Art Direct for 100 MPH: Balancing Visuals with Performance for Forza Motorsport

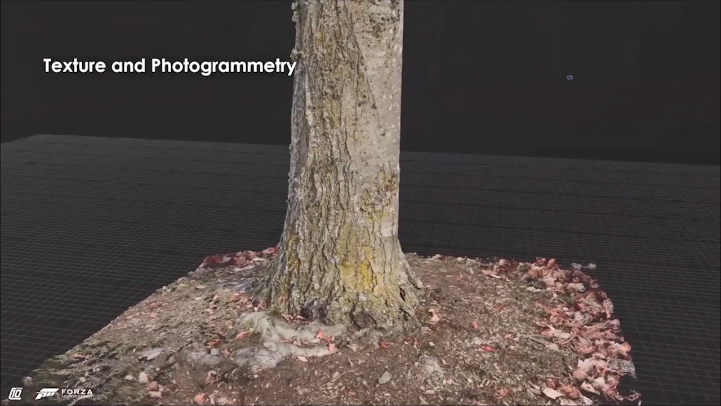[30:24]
and then you use a program like Agisoft or Reality Capture to assemble those pictures into a 3D model. And so this is an example of a model that we did here. This is a tree using photogrammetry.